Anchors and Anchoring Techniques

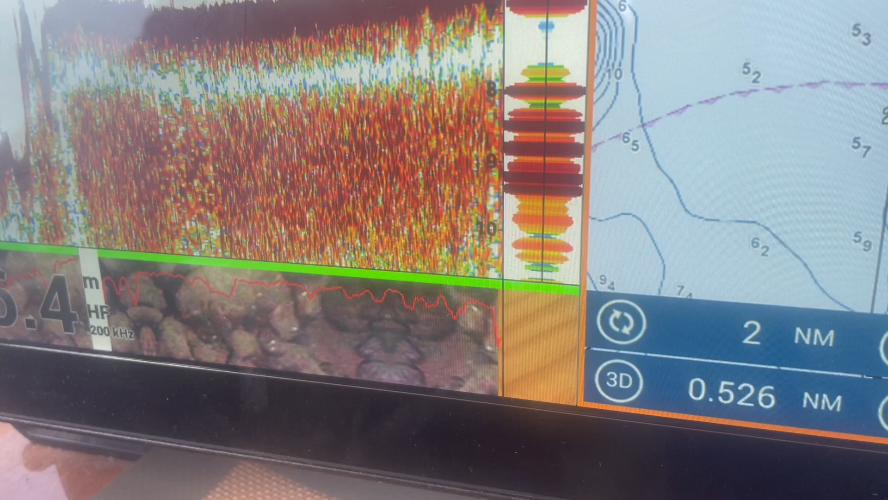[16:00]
look at that oh it became stone again too bad but the thing is that we can find
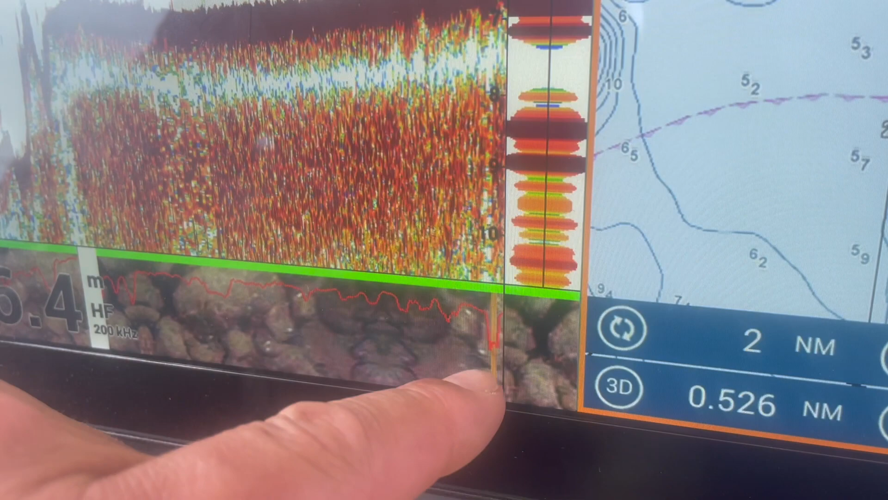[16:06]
that sand pitch again if we wanted to that little sand pitch and look at here if you
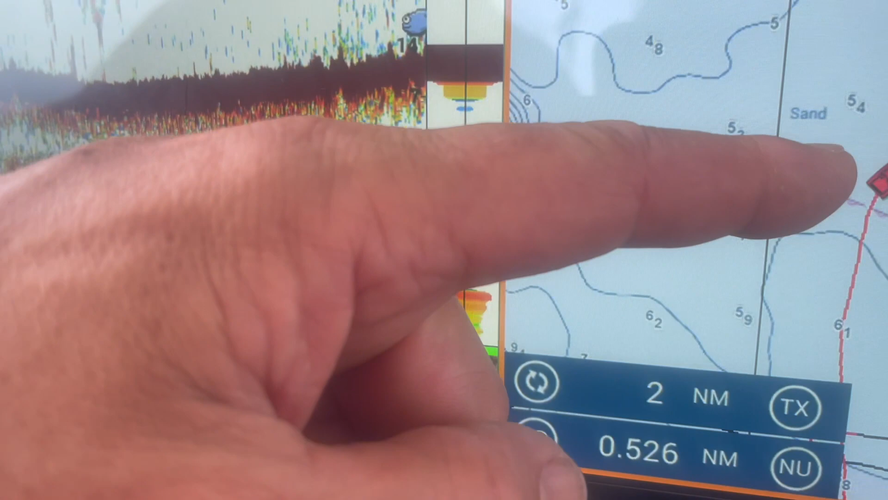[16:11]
look at the right you can see the boat we can zoom it in and here is the little sand